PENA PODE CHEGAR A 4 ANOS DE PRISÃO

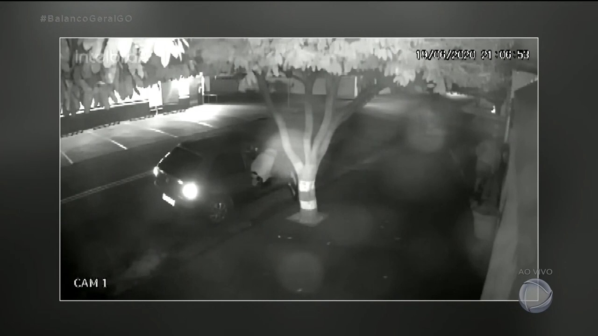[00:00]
As denúncias se estenderam às cidades do interior. Em Rio Verde, imagens do circuito de segurança mostram um casal levando dois vasos que estavam na porta de uma casa.
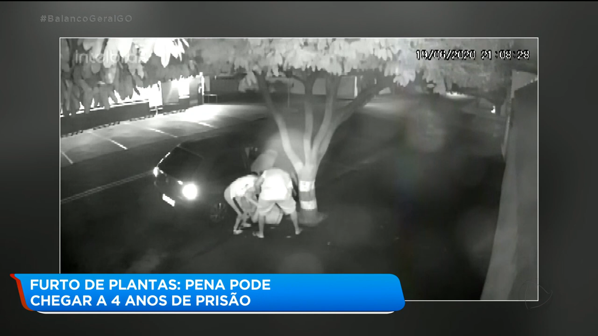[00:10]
Os dois agem com muita tranquilidade. Apesar do peso dos vasos, eles conseguem com dificuldade colocar as plantas no carro. Em seguida, vão embora.
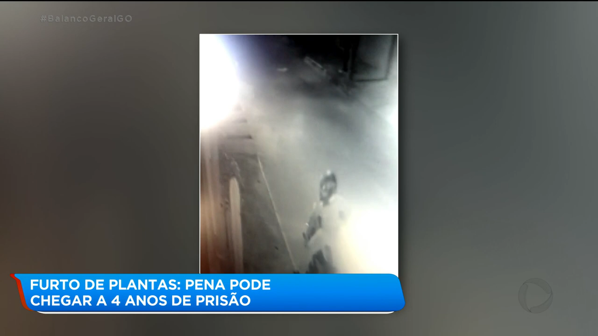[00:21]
Já em Senador Canedo, um motociclista também não encontrou dificuldades para levar uma planta que estava na porta de uma casa. Ele chega, desce da moto, pega o vaso, coloca no espaço entre o banco e o guidão e vai embora.